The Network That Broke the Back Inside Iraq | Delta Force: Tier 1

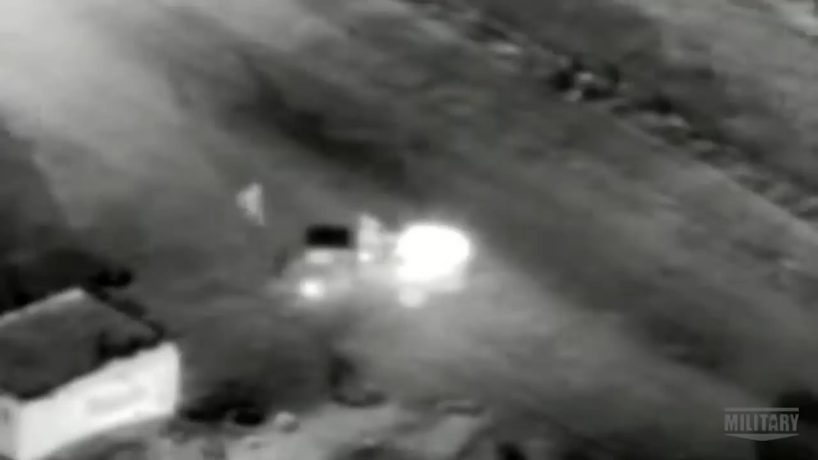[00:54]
They had constant UAV surveyments and hours,
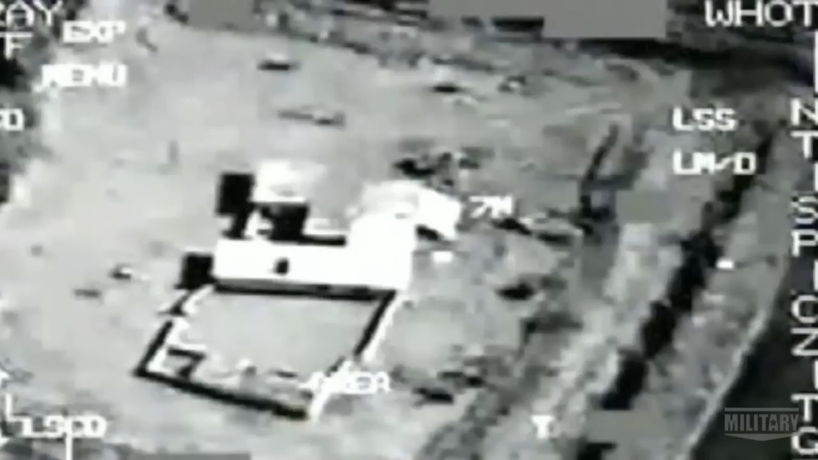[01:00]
you know, hundreds of hours of video footage that they could trace back almost like a DVR.
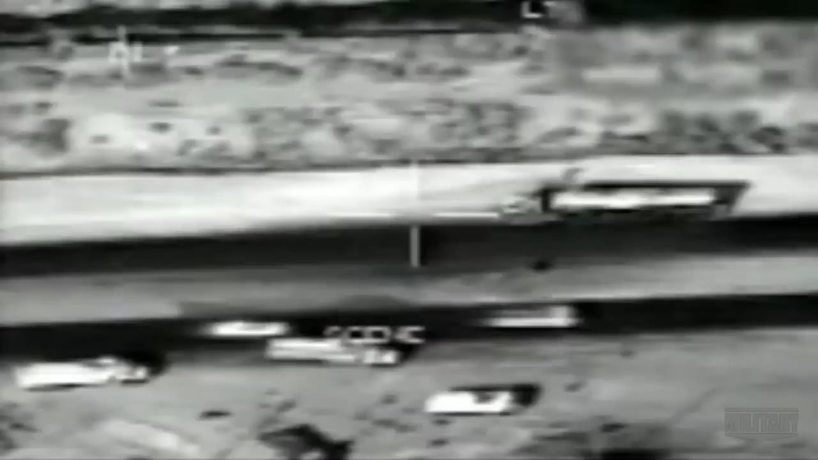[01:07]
You could see car bombs and trace back to see where they originated. So you've got Air Force drones flying overhead, you've got National Reconnaissance Office satellites zooming in, you've got Delta operatives on the ground doing the targeting.